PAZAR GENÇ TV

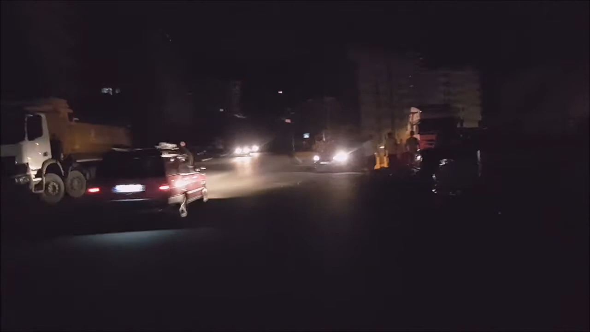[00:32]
Tabii ki sonuçta trafo ile ilgili bir çalışma var. Yangın çalışması değil. Bu nedenle elektriği şu anda kestiler. Evet biz de o civardayız.
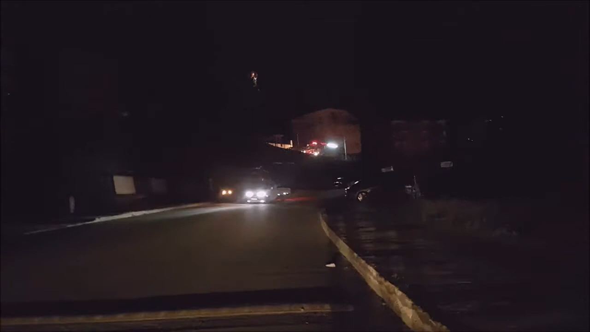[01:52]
daha çok elektrik teknisyenleri İdare ediyor. Şu anda görüyorsunuz. İdare devam ediyor.